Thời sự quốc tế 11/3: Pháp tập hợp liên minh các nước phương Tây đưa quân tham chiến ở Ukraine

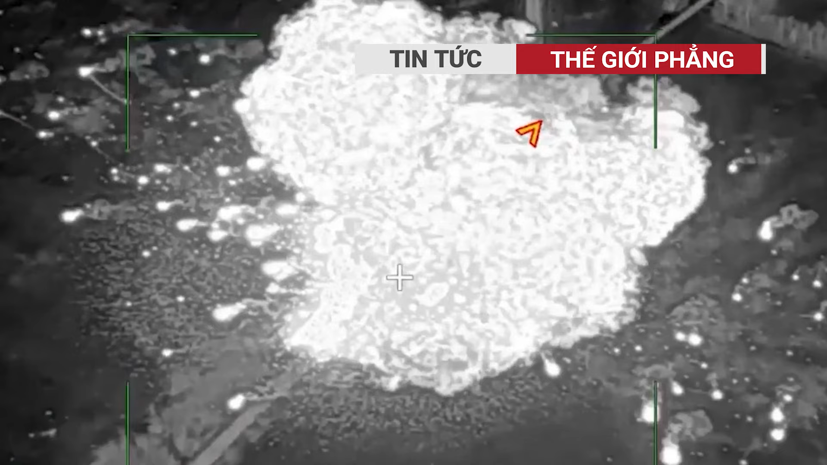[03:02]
Tên lửa Iskander lao xuống giữa đội hình tạo ra vụ nổ dữ dội bao trùm gần như toàn bộ đoàn xe nhiều mảnh vỡ bốc cháy và văng ra xa trước khi xuất hiện vụ nổ thứ cấp do nhiên liệu của các quả đạn bị bắt lửa Quân đội Nga ban đầu tuyên bố đánh trúng tổ hợp phòng không tầm xa S-300PS của Ukraine phá hủy 3 xe chở đạn kim bể phóng,